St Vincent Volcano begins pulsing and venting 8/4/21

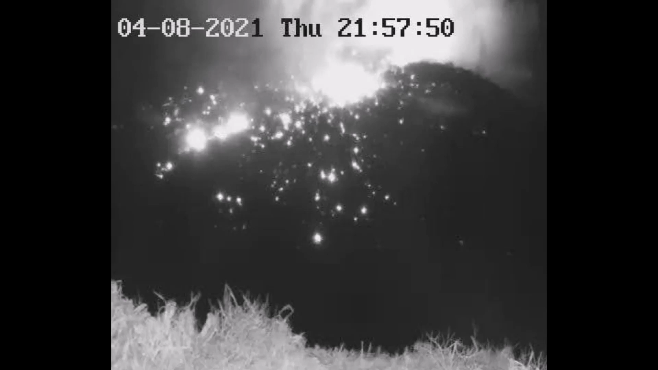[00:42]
The significant thing that's changed since the last briefing though is that the last period of tremor was accompanied by periods of venting, gas venting, significant pulsing of the volcano,